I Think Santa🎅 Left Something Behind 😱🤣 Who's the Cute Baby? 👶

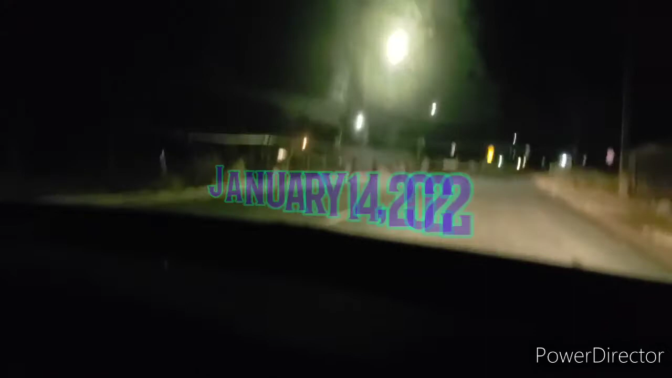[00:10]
what we are driving by. Santa left his reindeers behind. Don't hit them. Look at it.
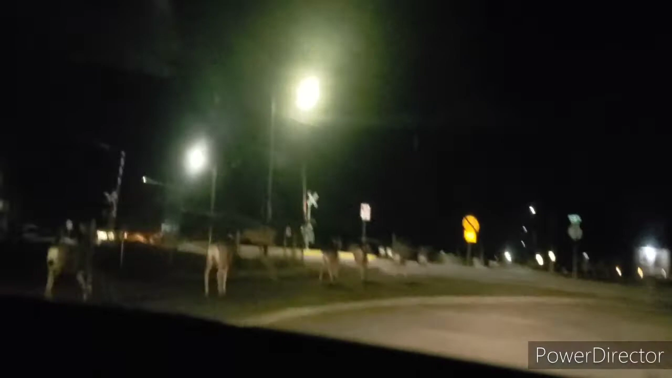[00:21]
Leave them alone. You can follow them, but don't kill them. Follow them. They're reindeer, or not reindeers, but deers. Guys, go!
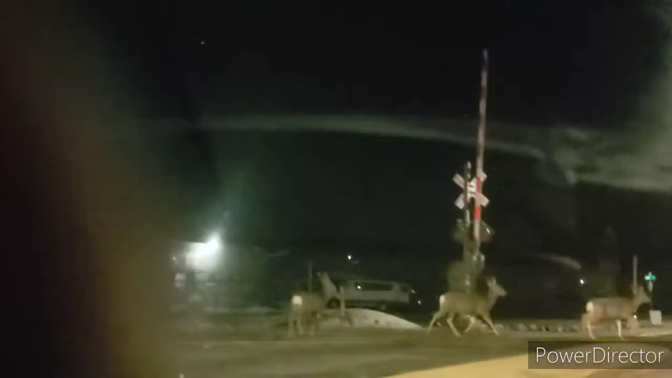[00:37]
Stop. Go before you get hit. You're a family, go!
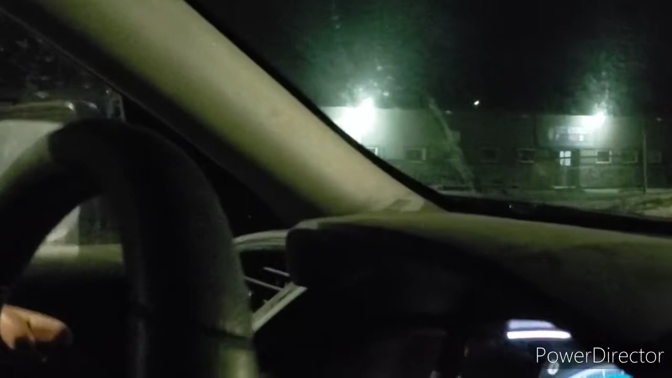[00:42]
It's okay, guys. Bye! Go, guys, go!
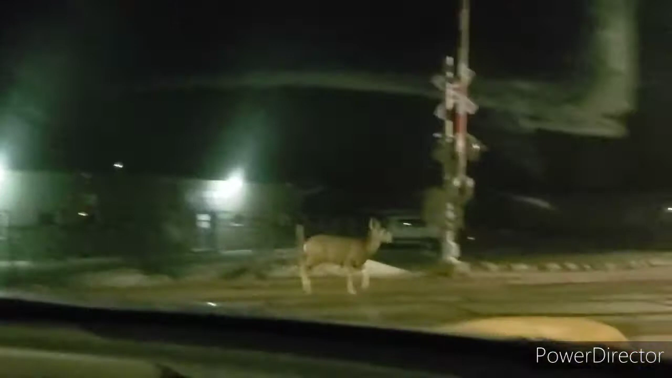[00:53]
Bye! Bye, beautifuls! Bye!
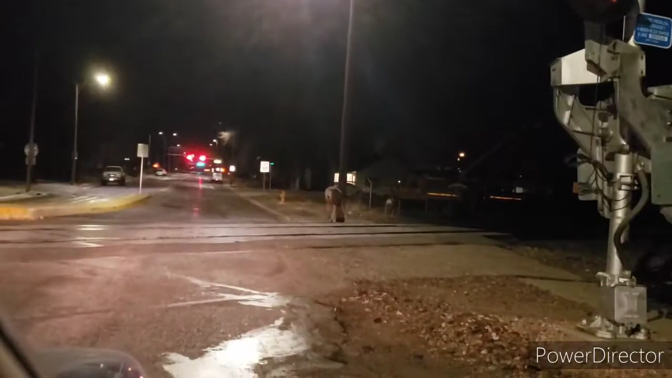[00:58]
Aww. They're all gone? Okay, go home.
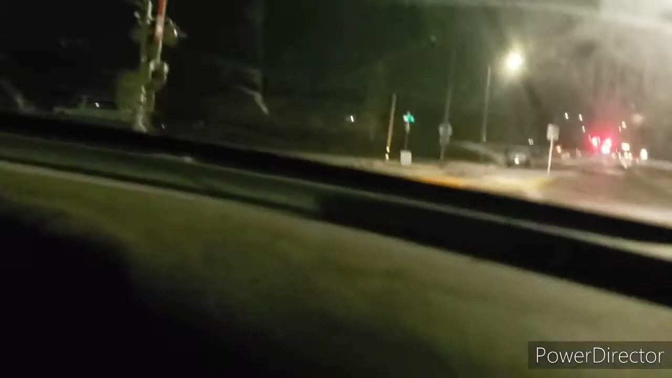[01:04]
That scared me. There were deers, guys. We were trying to make sure they got safe across the street and railroad tracks. They literally came out of nowhere. We did hit none. Luckily, this time, Robert stopped in time.